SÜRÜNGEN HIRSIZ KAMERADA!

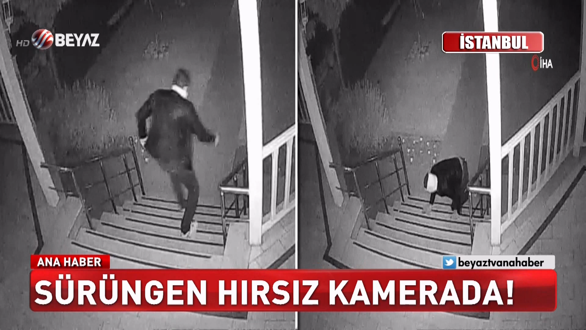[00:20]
İstanbul'da maskeli hırsız bir binaya girmeye çalıştı. Güvenlik kamerası görmesin diye sürünerek ilerliyordu ama kamera tepedeydi. Hırsızın o tuhaf hallerini saniye saniye kayıt altına alıyordu güvenlik kamerası.